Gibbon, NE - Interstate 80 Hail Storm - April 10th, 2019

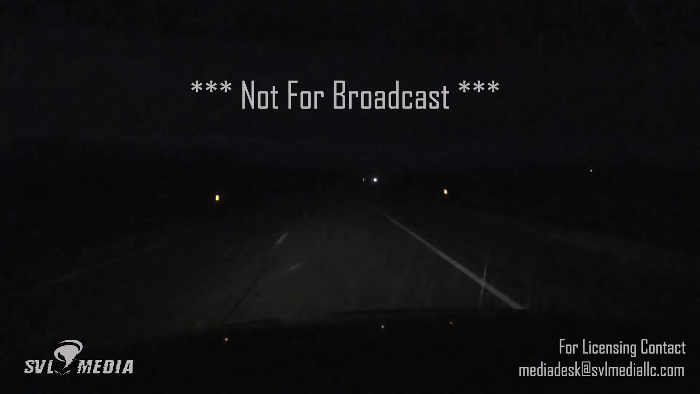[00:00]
Look at that hail. Lots of hail. That's not rain man, that's hail. Oh, the wind.